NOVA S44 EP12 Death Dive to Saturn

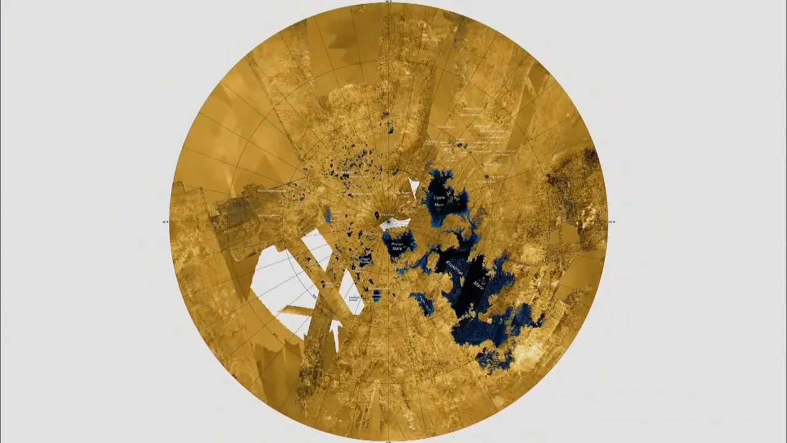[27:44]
Radar and infrared cameras paint a picture of a moon with dozens of lakes.